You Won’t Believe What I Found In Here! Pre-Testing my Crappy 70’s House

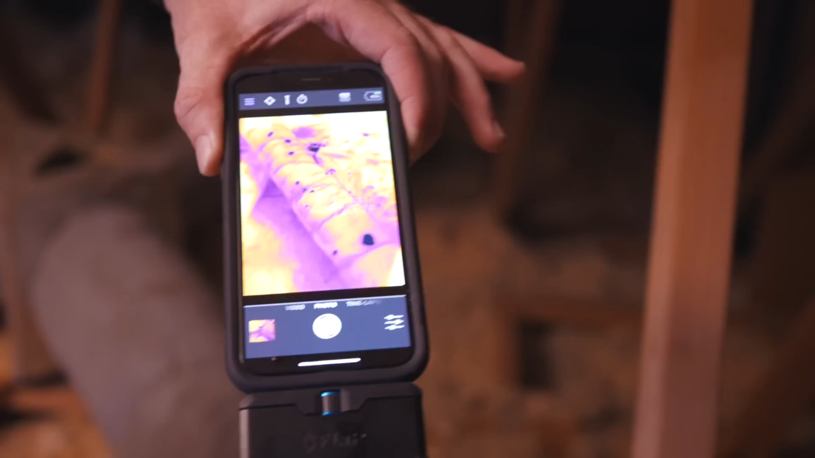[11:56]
So, uh, so we're looking at the infrared, uh, version of this duct right now and the black spots are cold.
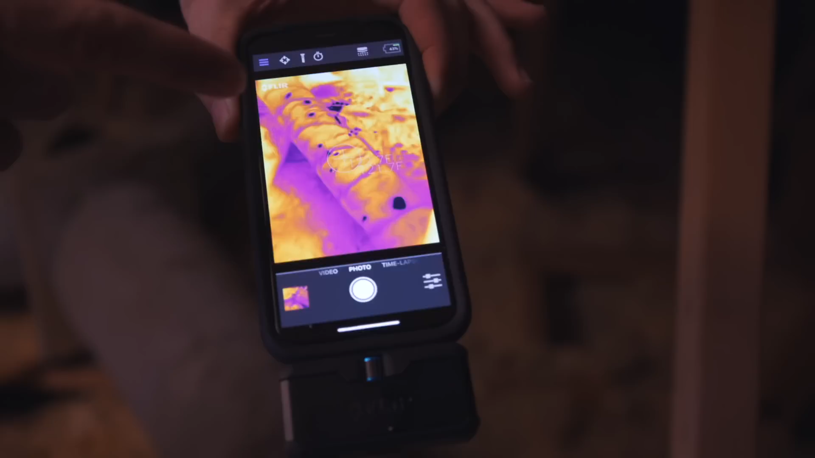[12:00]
So anything sort of yellow and white is really, really hot and anything black is really, really cold.
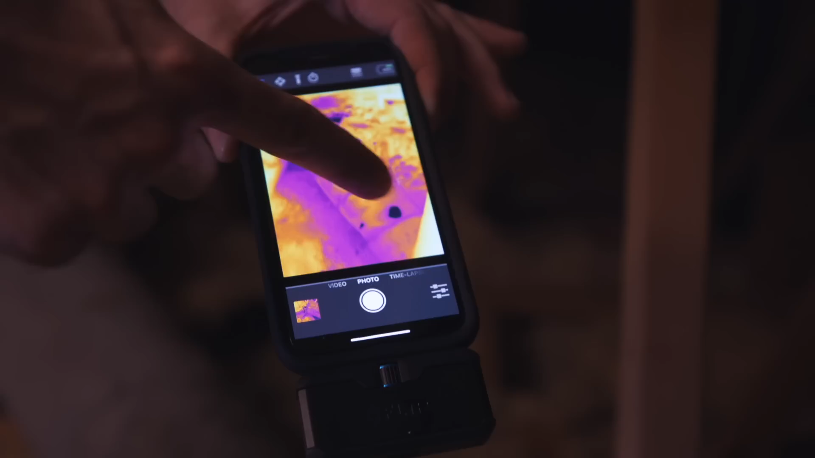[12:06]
And here is basically holes inside the duct that we really can't see from,